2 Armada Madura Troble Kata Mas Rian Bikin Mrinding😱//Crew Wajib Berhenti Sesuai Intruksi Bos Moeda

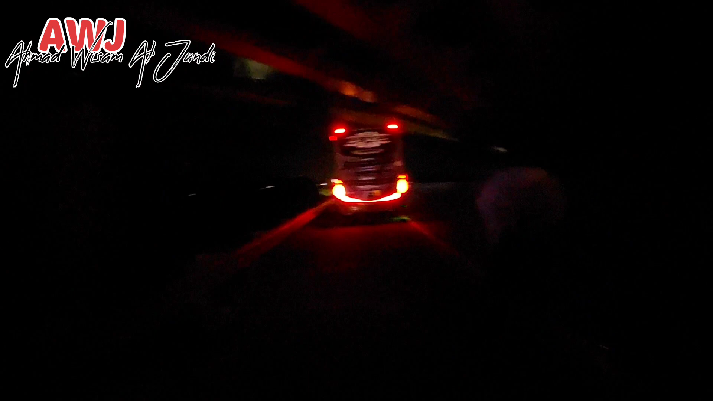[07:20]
Depan itu ada 36 yang berhenti juga.
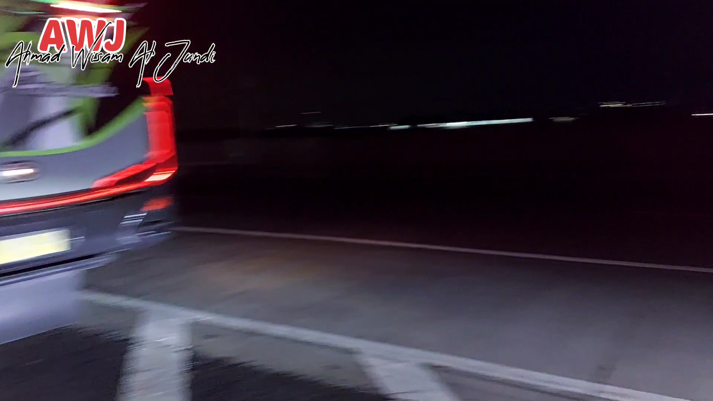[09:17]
Sekarang tinggal ini 036 trouble. Kayaknya ini ban belnya putus ini.